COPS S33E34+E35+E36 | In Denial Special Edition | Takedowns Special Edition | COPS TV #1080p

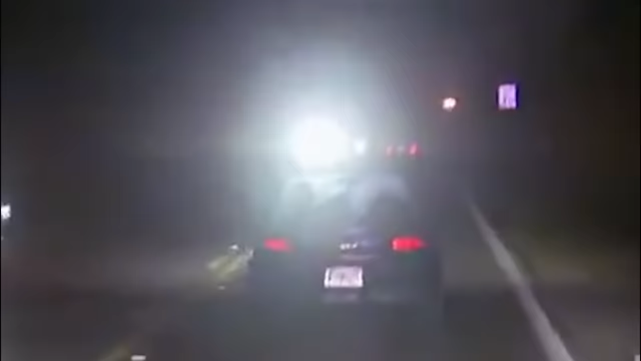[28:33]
Hey, I'm trying to get a stop here.
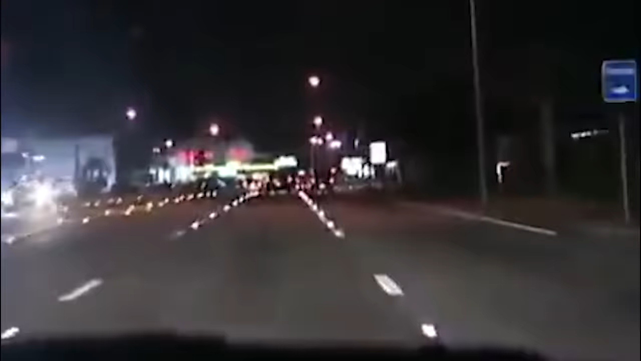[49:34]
This truck up ahead of us come through the intersection back there at 70 plus miles an hour.